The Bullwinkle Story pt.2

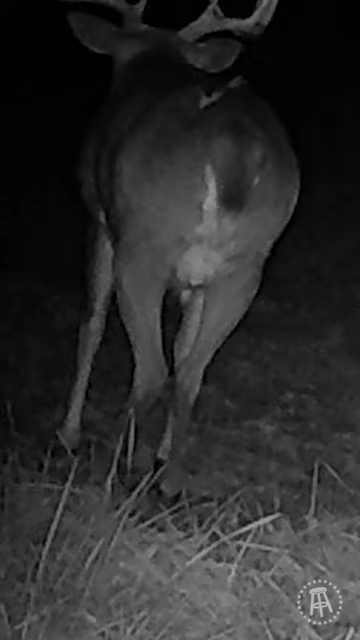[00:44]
And just as we thought we had in pattern, we got a call from our neighbor that Bullwinkle had been shot and they hadn't recovered him. To our surprise, he showed up on our trail camera a few days later, and that was the last time we laid our eyes on him in 2021.